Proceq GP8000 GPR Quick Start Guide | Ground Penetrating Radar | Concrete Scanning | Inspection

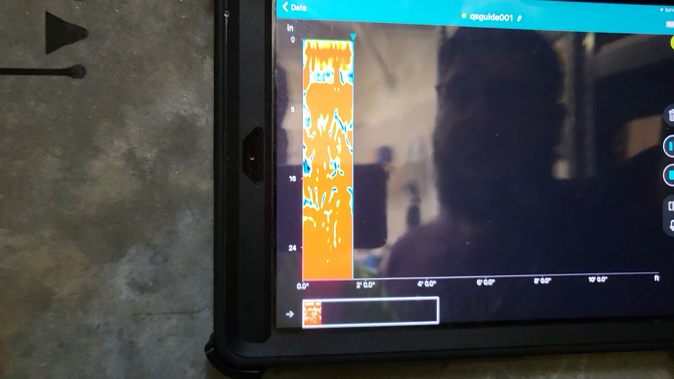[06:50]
Now, as he collects it, you can see it looks actually like a heat map, probably not what most people are used to.
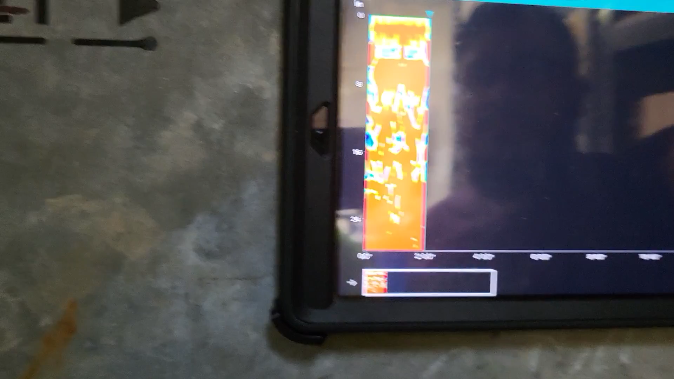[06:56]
And that's because this is a migrated view. We're going to adjust the gains.
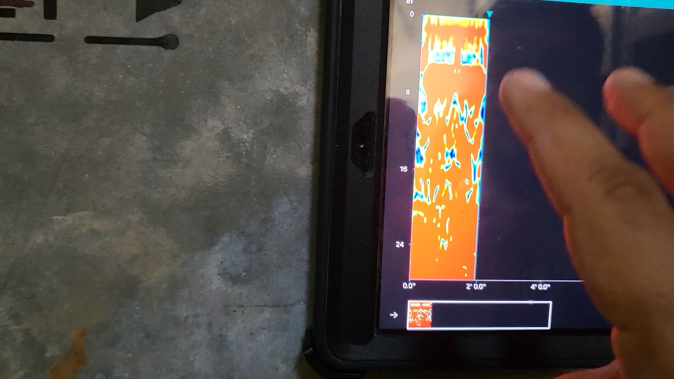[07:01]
But if you take two fingers, you can swipe up and now get a different view.
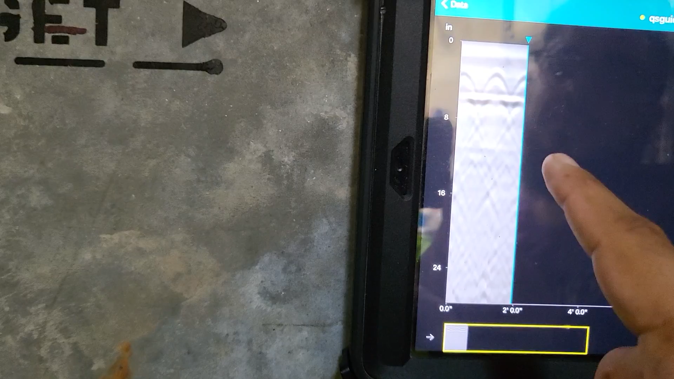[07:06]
This is traditional view, right? If I swipe up again, I have migrated view. Two fingers swipe up, right?
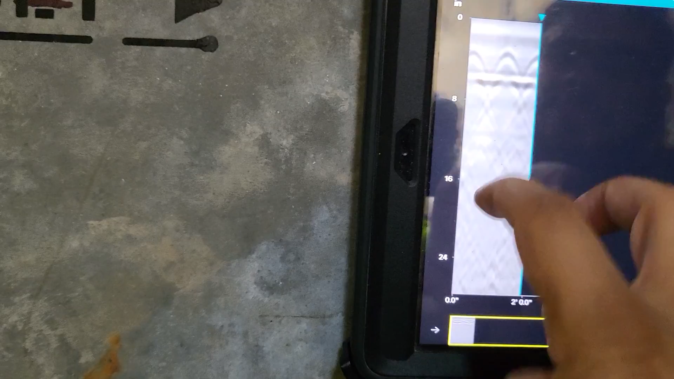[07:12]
That's it. Swipe up. Swipe up. Swipe up. Okay.
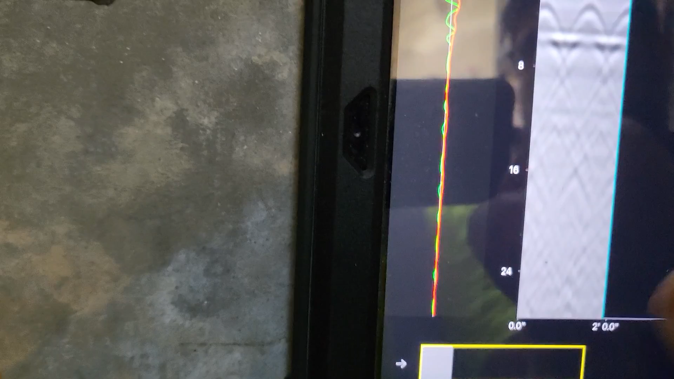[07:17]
Second thing is you can bring your actual A scan or your one-dimensional view or your wiggle trace, whatever you call it, right off the side here.
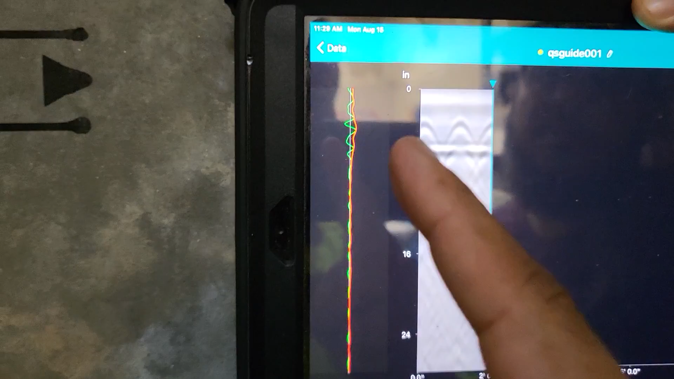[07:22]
The green is the actual pulse and the red is the envelope.
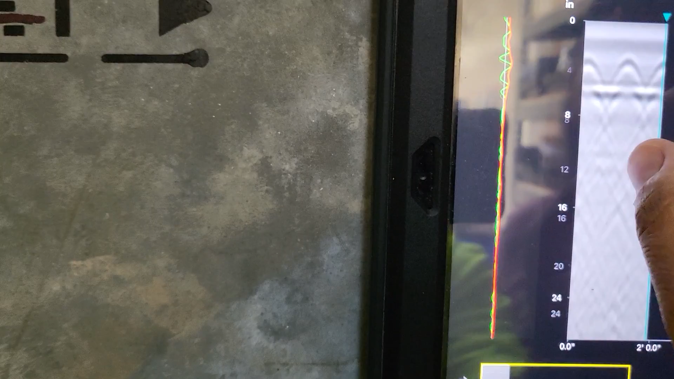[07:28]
Also in here, you can, you know, make larger, bigger, whatever you want to do. So here is the back of our slab.
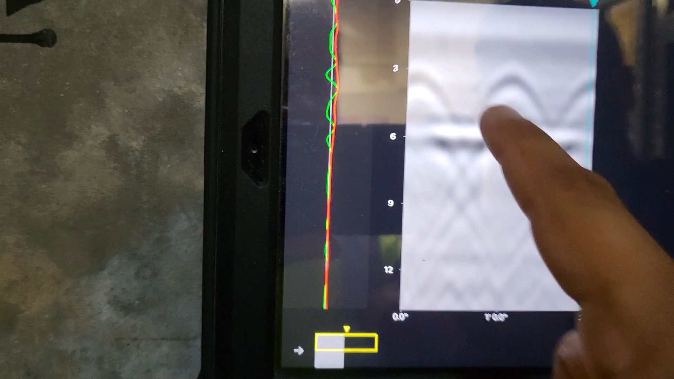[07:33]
And then here's three reinforcements. Go a little bit further up. Three reinforcements right there.
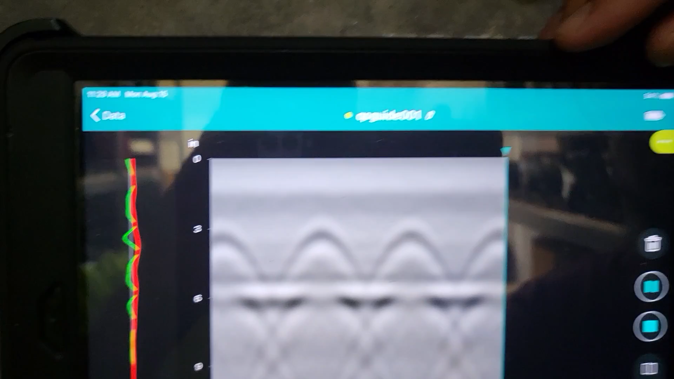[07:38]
Now four reinforcements. Okay. So if we pull it back, right,
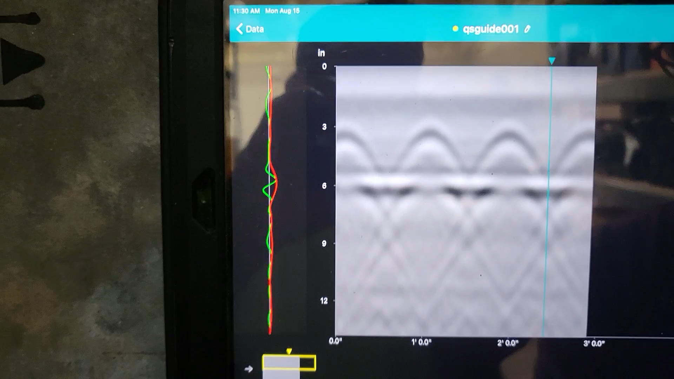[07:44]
you can see you get a marker that starts to come back with you. All right. So stop it right a little bit more.
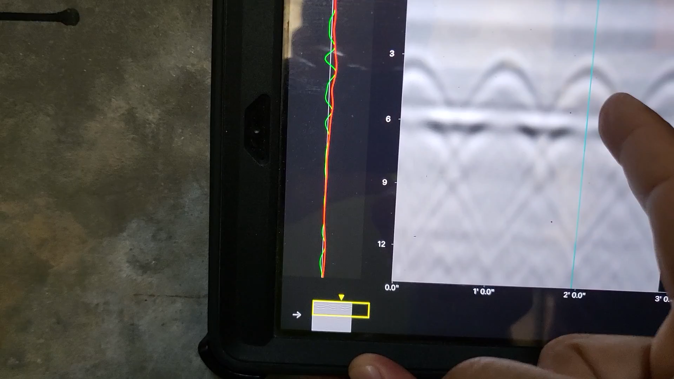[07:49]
Stop it right there. So now the marker is bisecting this hyperbola.
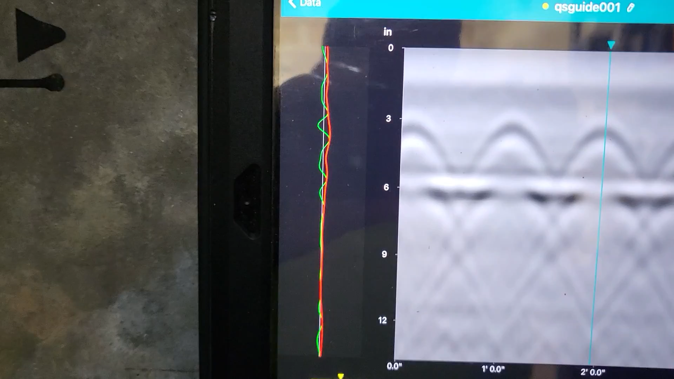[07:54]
That's an indicator that you're on top of an embedment. And actually, if we look here,
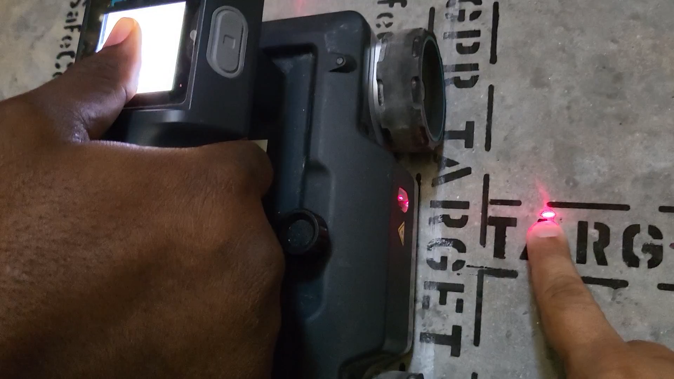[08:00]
you can see the laser guides on the side are literally right across where there is a target that we have marked out in the past.
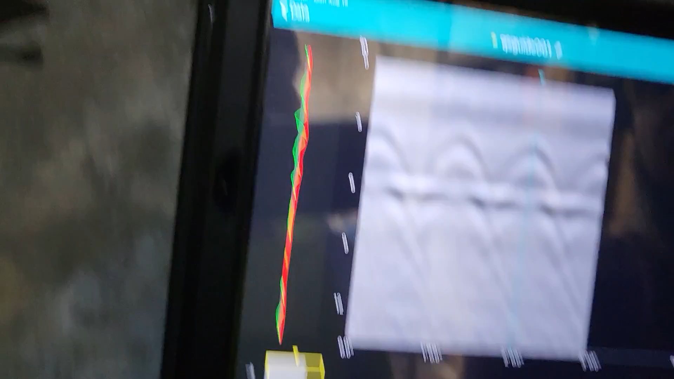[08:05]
So that's the basic functionality to get started with this. We'll go ahead and show a few of these image processing functions.
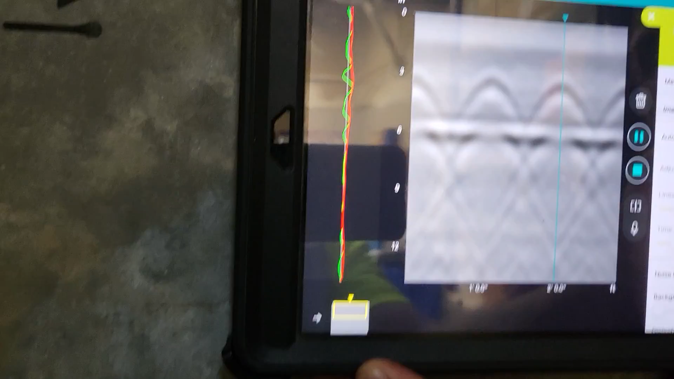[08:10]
Right now it's on auto gain, but we can go ahead and undo auto gain and adjust it ourselves.
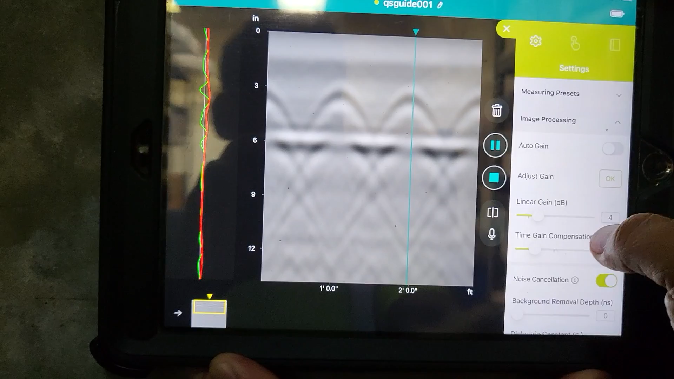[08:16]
So it gives you two options. It gives you linear gain and time gain.
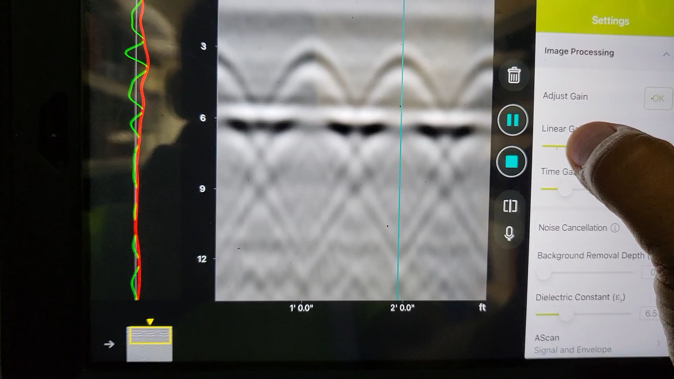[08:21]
Linear gain is basically going to adjust gains or amplitudes from the top down.
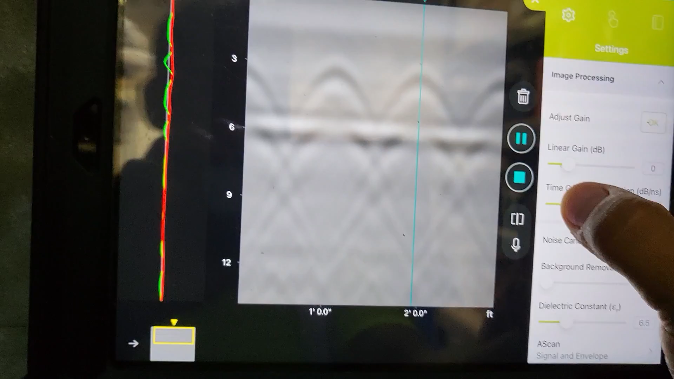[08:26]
And time gain is going to adjust them from the bottom up. And so really what you want to do is adjust the two of them to have an appropriate